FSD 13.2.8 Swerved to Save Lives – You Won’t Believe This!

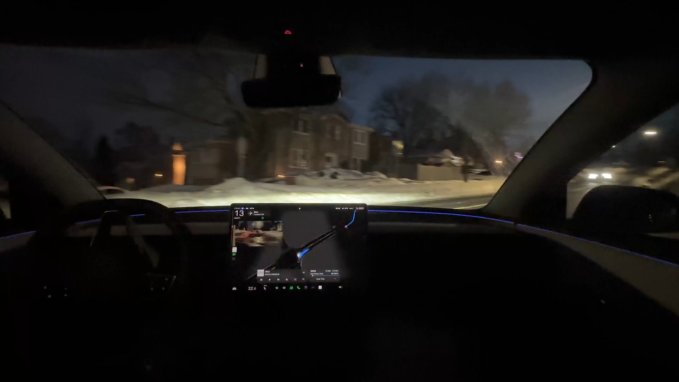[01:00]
confidence around the snow banks very well done I like it the acceleration is smooth as expected here supposed to be 40 kilometers per hour and we just low for from because of this guy here now we are going to 40 we have 40 right now I can feel the car is trying to maintain the speed all right so
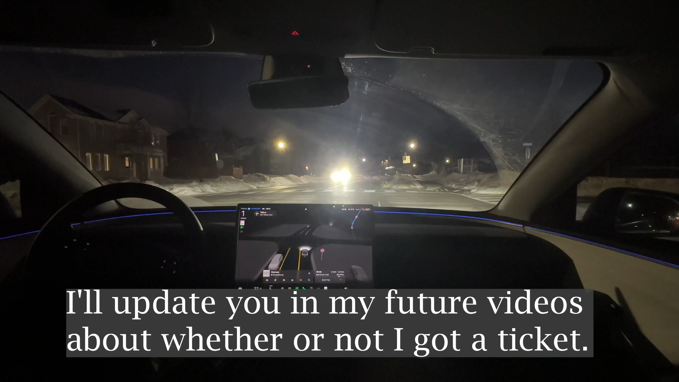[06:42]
um right now we are on a standard mode I tried both chill and standard uh chill I feel that is a little bit too slow for me um it's it's kind of is waiting has more passion a patient than I am and uh I don't
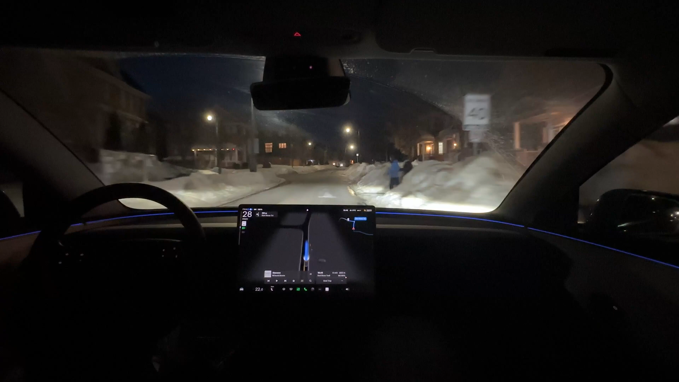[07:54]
look at that so almost hit this guy not really hit but they didn't pay attention there was a car coming in and I don't know if you
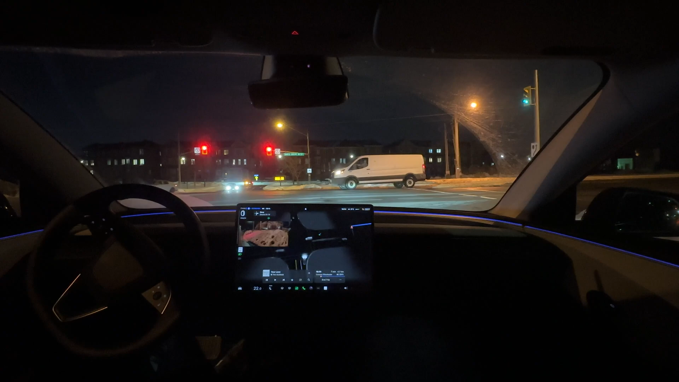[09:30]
it's difficult to see if we're having traffic from the left because of the snow banks but I like the car start creeping forward and is looking uh for uh visibility that was that was awesome so now this is um one of the major road road and the speed is about 60 kilometers we drive with 68
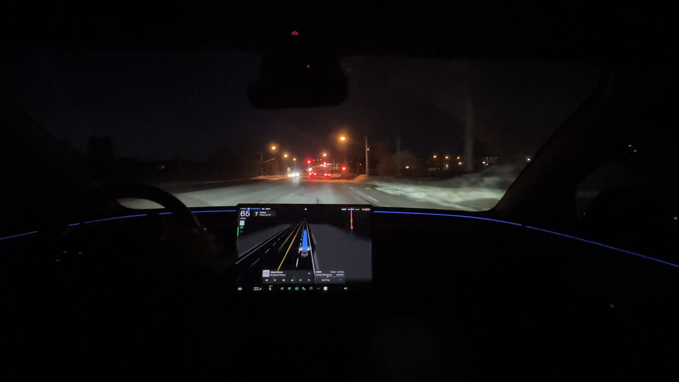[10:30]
then it was going but now we actually slows down slow down check for visibility because and we have green we just move on so um i wish i wish i can have one of uh this lead car